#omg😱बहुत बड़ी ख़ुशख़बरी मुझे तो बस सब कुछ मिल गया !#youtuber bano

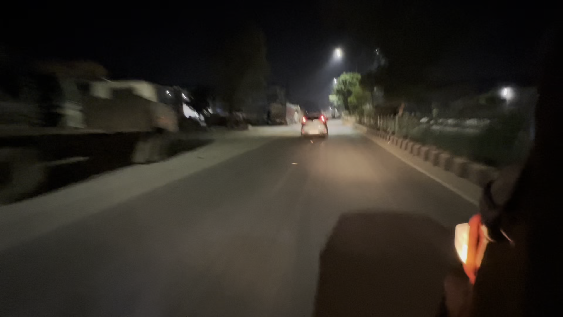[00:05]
आते वक्त की वीडियो है जो की छोटी सी क्लिप मैंने आप सब के साथ शेयर की है ग्रिनरी ग्रिनरी
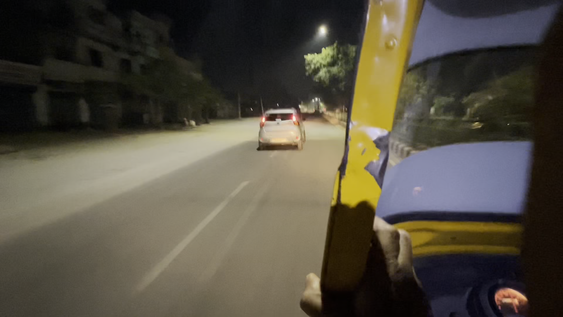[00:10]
और नाइट का व्यू मुझे बहुत अच्छा लग रहा था यह तेरा ये फैकेट कोई ले लेगा डिपा है